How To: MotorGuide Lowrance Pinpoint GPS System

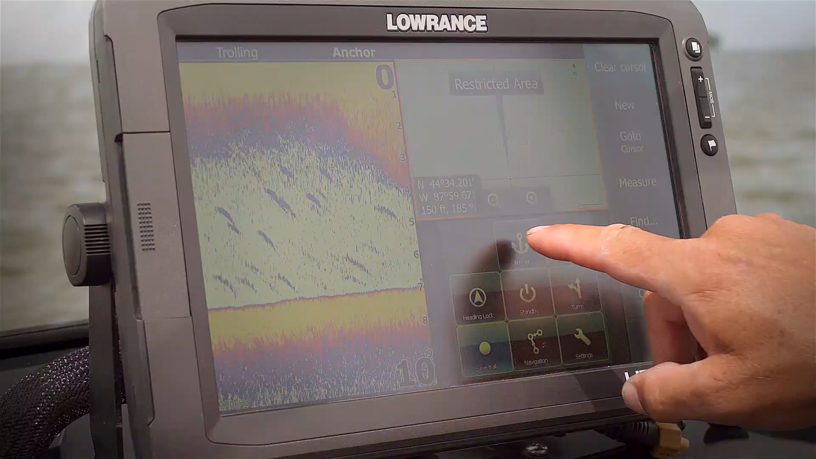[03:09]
hit anchor go to cursor so
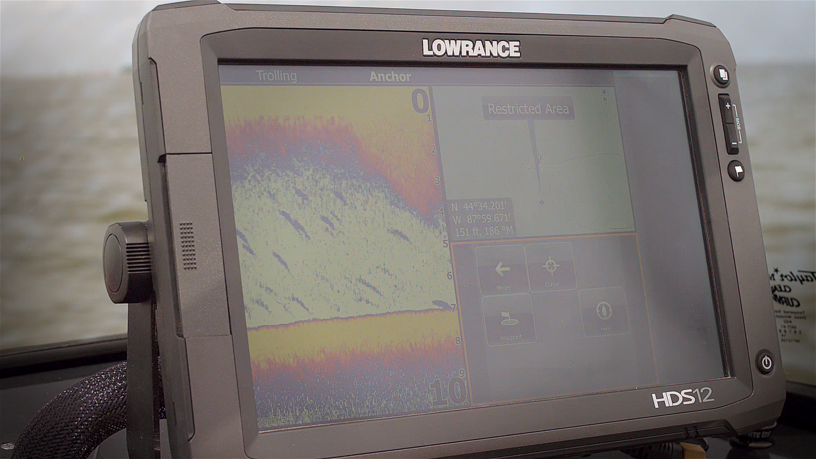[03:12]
not only can you anchor here but now you can actually anchor on a waypoint and on a cursor something that can change how you fish shallow structure
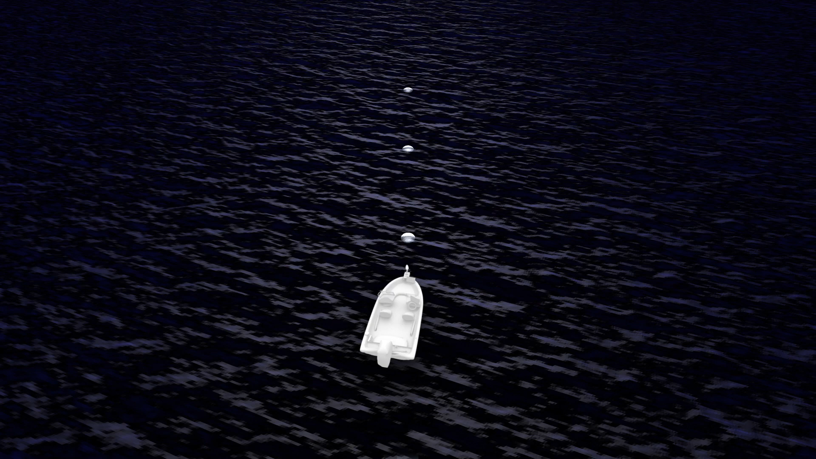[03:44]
direction that it's pointed and actually take your boat along that line so really you can do all the fishing
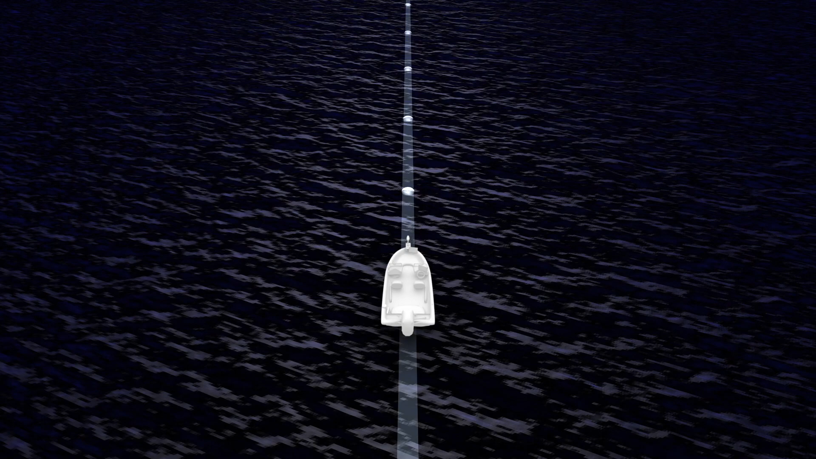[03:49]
without worrying about what direction you're going in
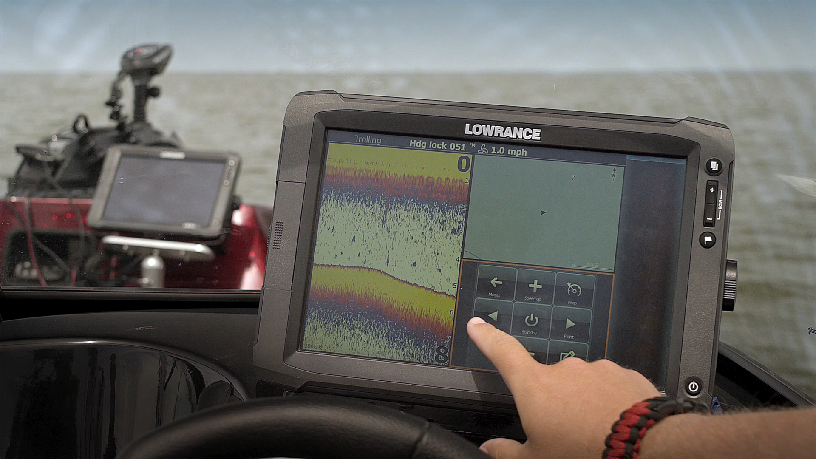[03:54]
On screen: speed 1.0 mph
actually adjust that line so if you want that series of waypoints to move a little bit to the left it's as simple as hitting left and that'll set a whole new line of waypoints and follow you along that so left or right you can do that
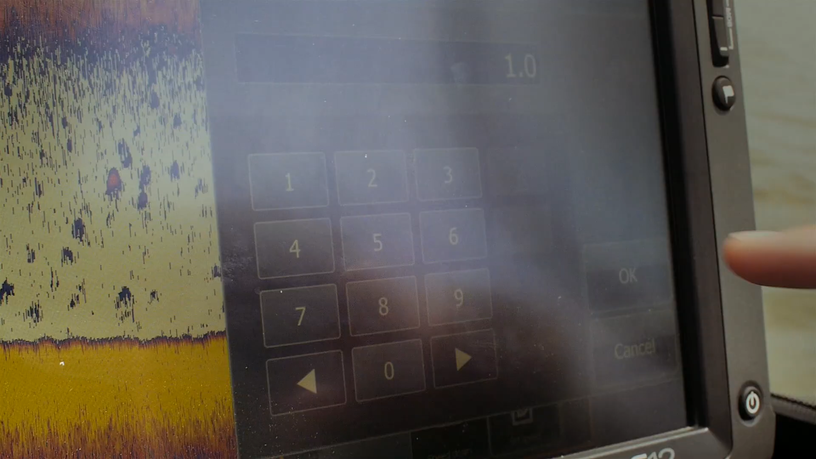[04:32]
can actually hit that set speed put in 2.0 okay
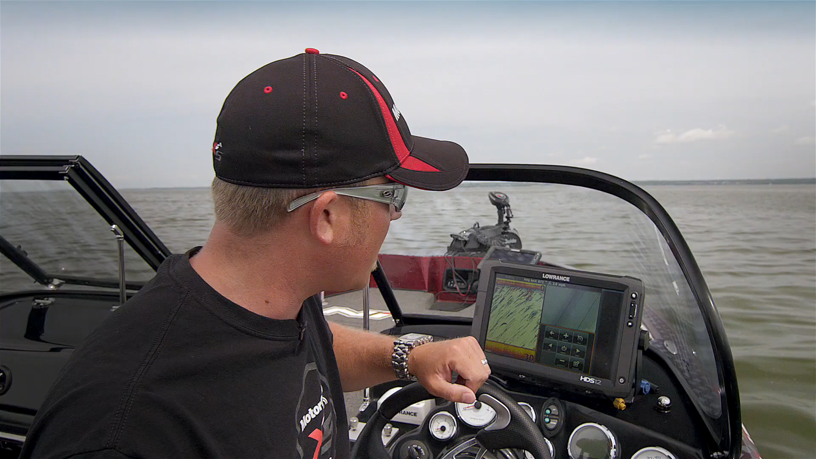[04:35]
and it'll actually automatically ramp that motor up
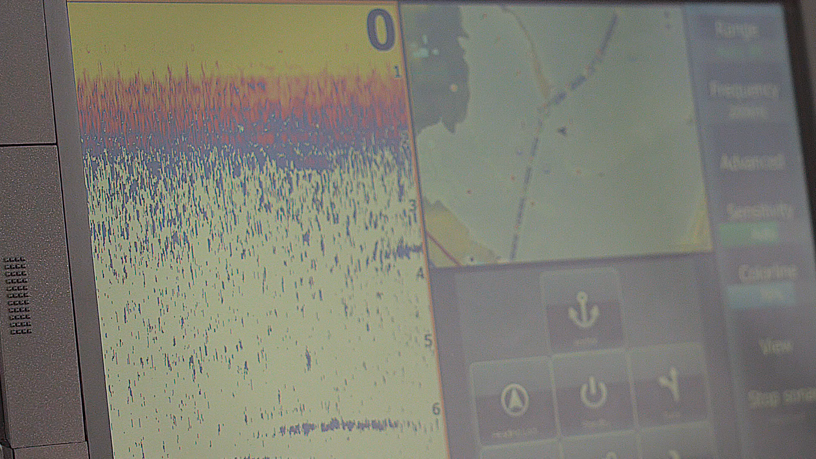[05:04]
and that is i'm going to go to a waypoint
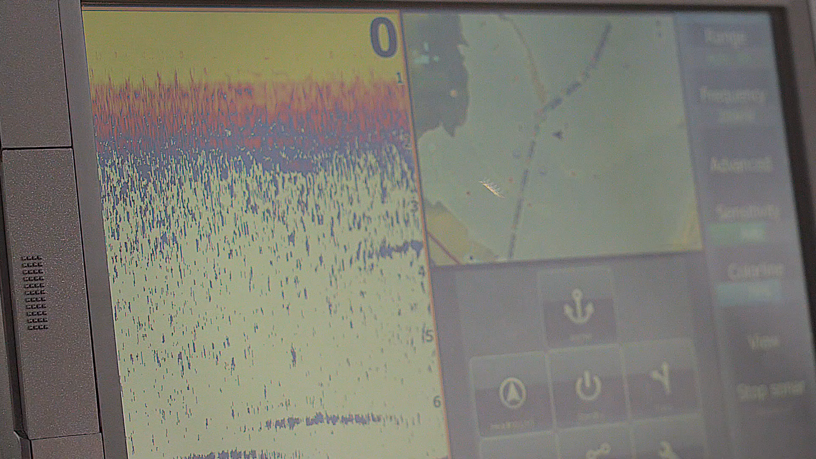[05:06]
so first of all i'm going to switch to more of a standard screen this